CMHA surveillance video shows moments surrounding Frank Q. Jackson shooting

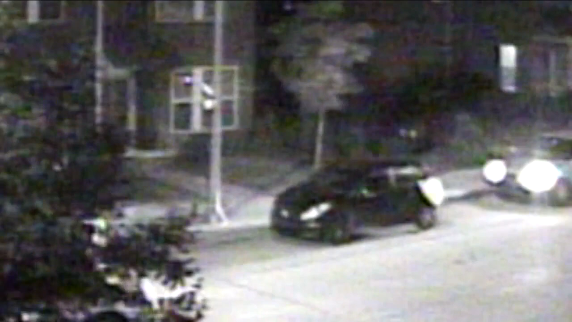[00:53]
The driver looks to be talking to someone walking. That person then opens the door to one of the other cars. The video jumps so we don't see exactly what happens. But then a car, similar to one we've seen before, pulls up and parks. Another car comes on scene. Someone gets out of the back seat. That car pulls up a bit. Someone runs in front of it and up a sidewalk between two homes. The video freezes again. That person is replaced by someone different who walks a few steps up the sidewalk and looks to turn and point.